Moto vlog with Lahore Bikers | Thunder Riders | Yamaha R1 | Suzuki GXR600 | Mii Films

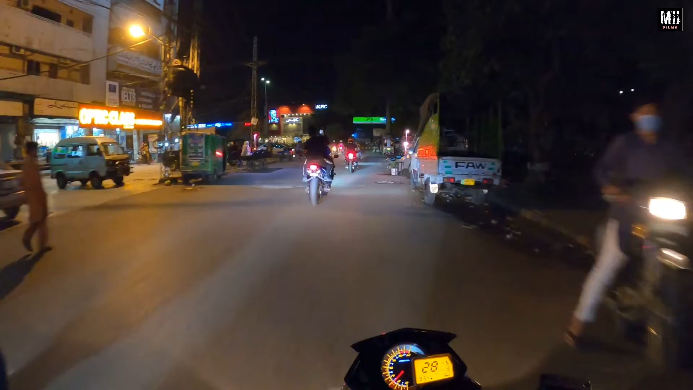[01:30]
ये नया R1 यामाहा जो कि आज हमारे ग्रुप में ऐड हुआ है, हसीफ भाई ने माशाल्लाह से लिया है।
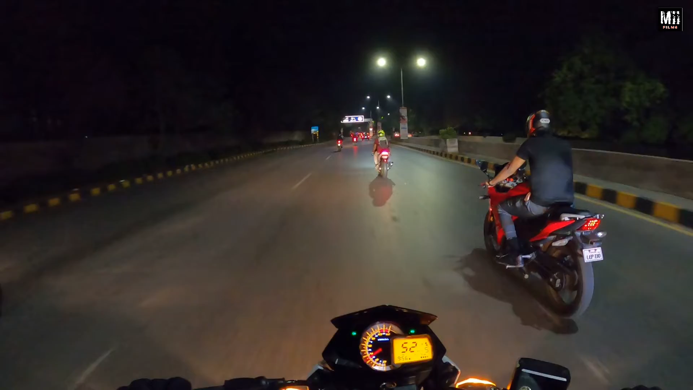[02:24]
हमारे जा रहे हैं जैन भाई, जिनके बारे में मशहूर है कि ये ना बाइक को खींचते बहुत हैं,